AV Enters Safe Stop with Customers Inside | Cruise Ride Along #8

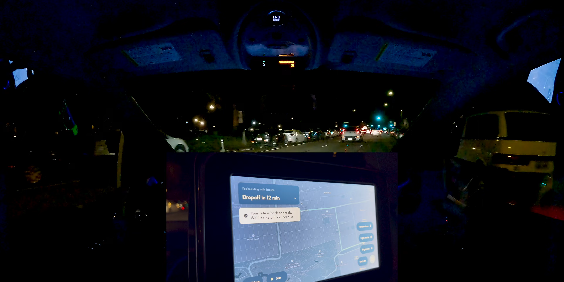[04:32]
That was interesting. They were not there. That was an interesting pullout, too. It kind of got into the second lane over.
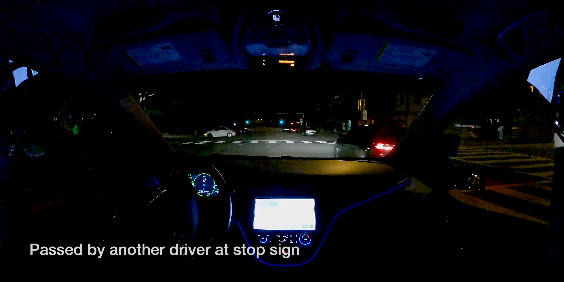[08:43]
Oh, there's a lot of- Whoa, whoa, whoa, what are we doing? Oh, it's just, like, a curvy lane. Oh, okay. Yeah, I think this is mapped funny, probably. No, this is, like, I come here for the gym. It's just, like, there's, like, usually parking on both sides. Oh, I see. Oh, this is a bit of a spicy. Yeah. It's assertive with the yellow. Good, we love it. We've also just found they've got more and more rolls, as we've understood a little bit more about over the last few years.
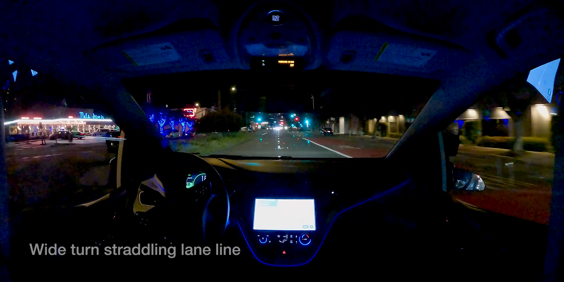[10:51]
There's a lot of traffic behind us, so... We can also... It's a nice, wide turn. Of course, you have a number of recommendations in the book. I've found out how to live longer. My favorite name, Be a Woman. Got that one, huh? I don't know where that comes from. It's a bit of a lazy, uh, getting up to the red light. And now the right turn signal is on for a second. Yeah. All right. Lane change in the middle of an intersection. That's a little spicy.
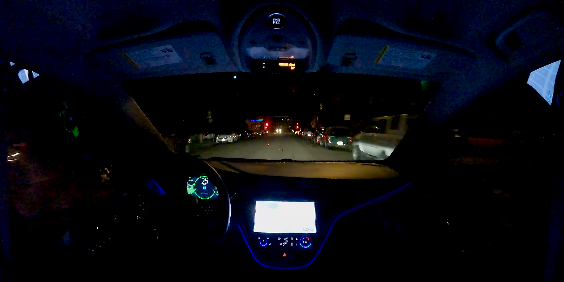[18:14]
All right. Unprotected left with oncoming. Let's go. We're inching forward. They're kind of not being super assertive. Yeah. Well, that was good. That was smooth. All right.